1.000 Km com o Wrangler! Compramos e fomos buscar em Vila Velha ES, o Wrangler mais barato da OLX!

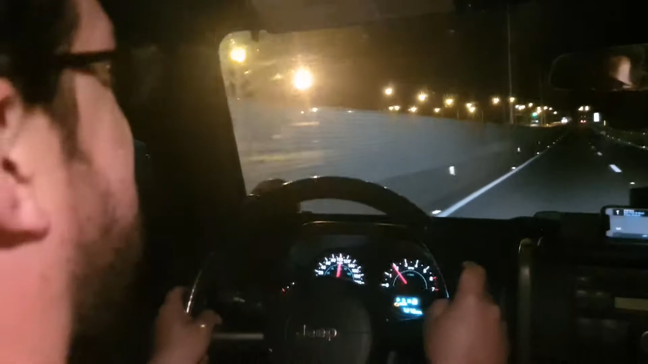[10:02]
Em São Paulo, no estado. Ainda tem mais 2 horas e meia pelo menos. Mas tá bem tranquilo, né? É, na reta ele vai muito bem, cara. Ele vai pra frente, né, você disse? Vai. Ainda bem. Quantos quilômetros rodados aí? 728. A luz do motor check engine ali já continua acendo. É. Ótima notícia.